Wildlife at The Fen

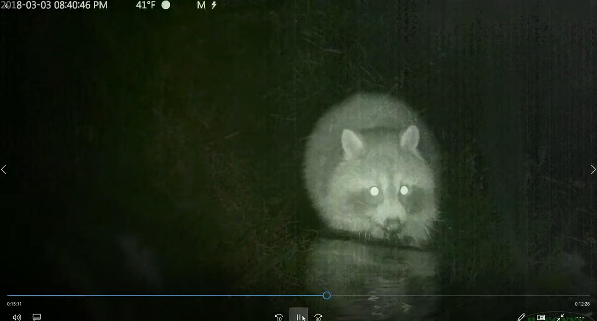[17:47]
So he's walking across that tree bridge. That's how high it is now.
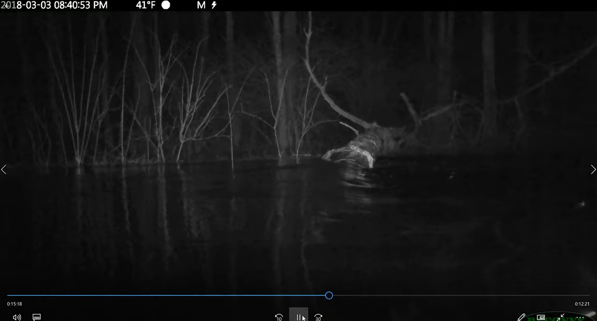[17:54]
And it's even higher. Oop. It's too rough. Sometimes you make it. And... Sometimes you don't. Wow.
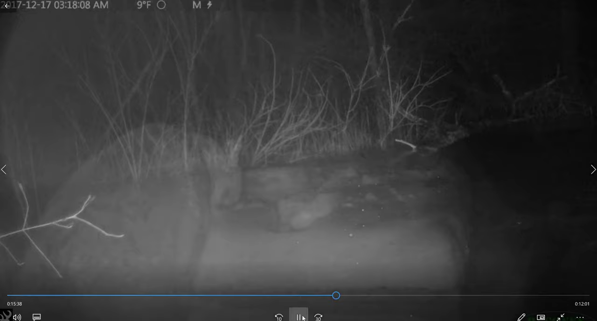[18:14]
So this bobcat kept leaving these prints in the snow here.
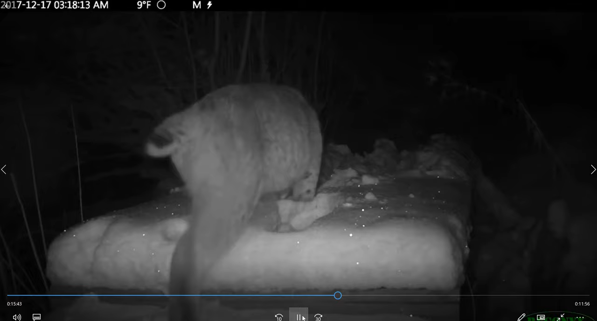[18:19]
And we couldn't figure out why.
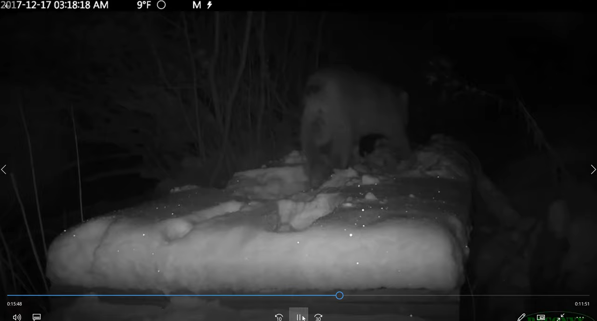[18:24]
Oop. That's why. That's a jumping mouse. I like popcorn.
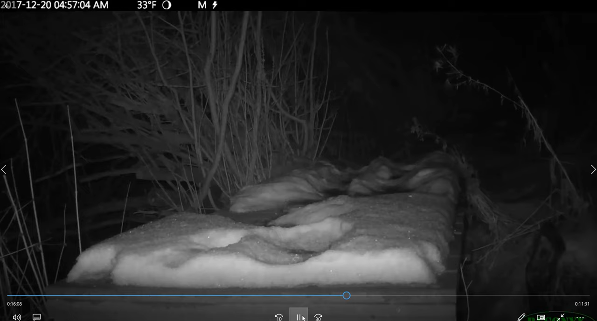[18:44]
As you can see, he moves pretty frenetically. And yet, watch this.
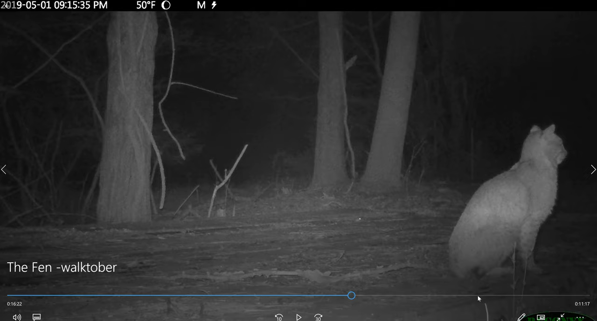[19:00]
That right there is a mouse. And it had plenty of time to see the bobcat coming. And yet... You're joking me.
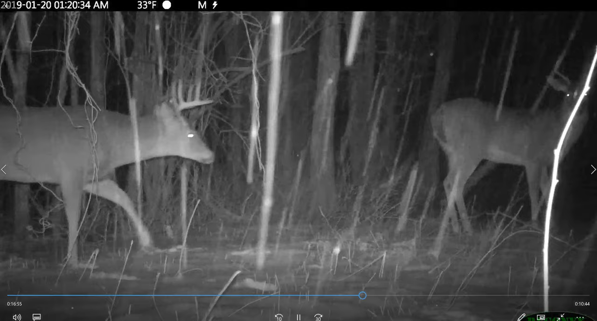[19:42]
Curious about the camera. Now this guy... This is Nosy Parker, we call him. He does this a lot. He never gets used to the cameras. But he's not really afraid, as you can see.
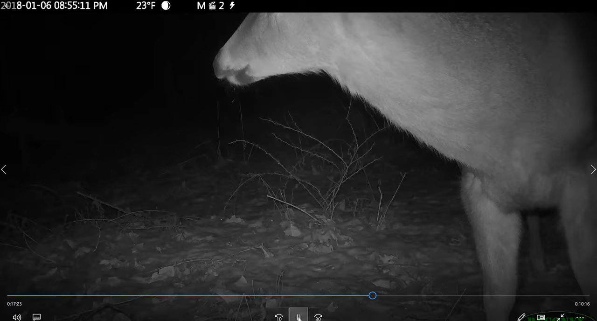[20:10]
The coyotes do not like the lights on the camera. As you can see in the background there, those eyes. They're very cautious. Yeah, spooked. That one was spooked. And this guy gets really spooked.
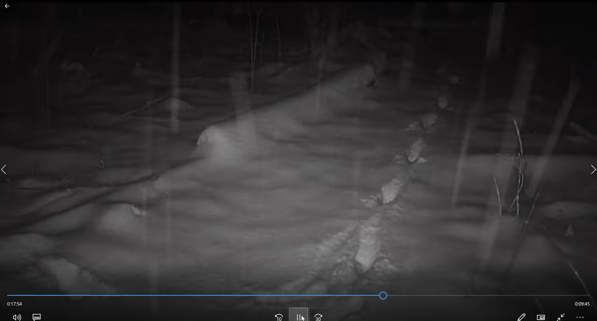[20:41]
Whoa.
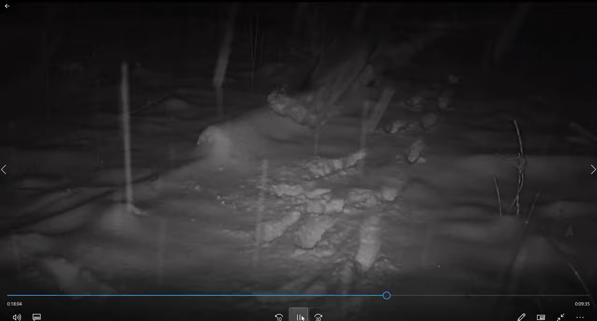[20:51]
I get this fox. He's wary. But he just passes by. Turkeys don't care.
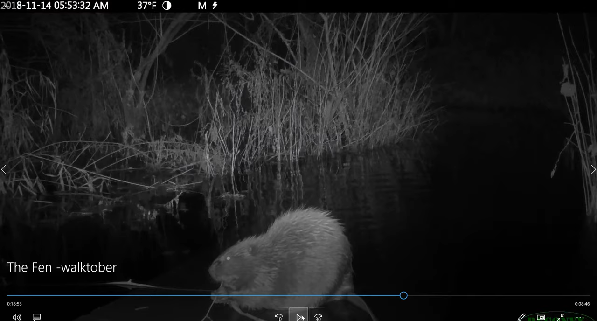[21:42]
He's sitting on a bridge that's partially submerged, and he's eating that twig, and it sounds like a typewriter.
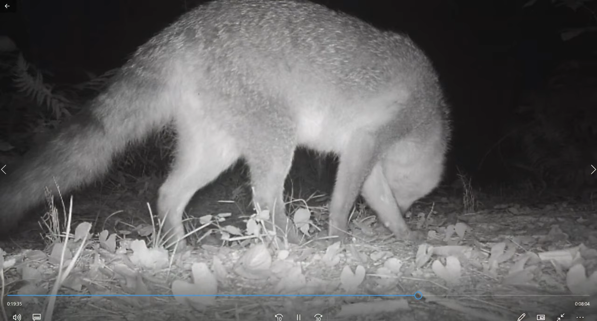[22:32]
This is a gray fox, which we don't see very often. This is an otter.
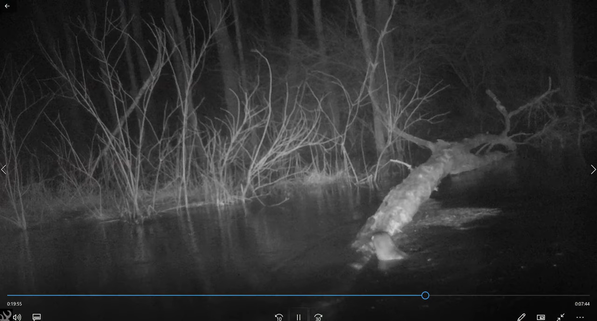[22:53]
More otters. Over the beaver dam.
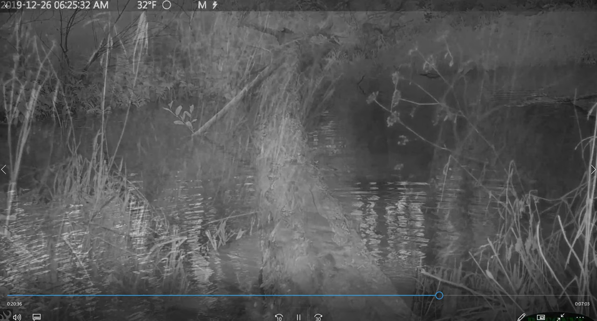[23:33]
These guys seem to notice the camera. They don't seem to really care. This guy does not like the camera. Just passing through.